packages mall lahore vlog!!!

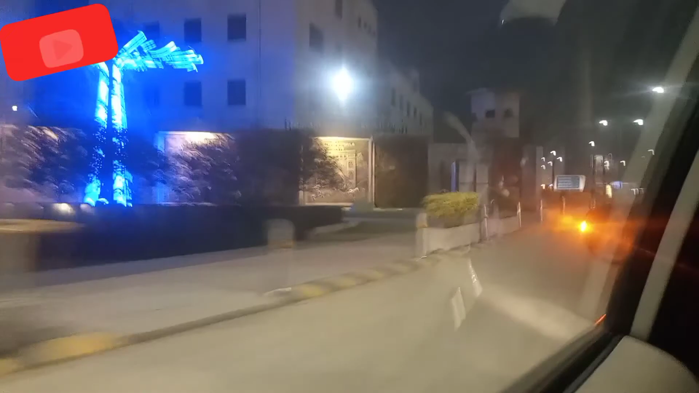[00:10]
हैं पैकेजिज मॉल की तरफ तो सबसे पहले आप देख सकते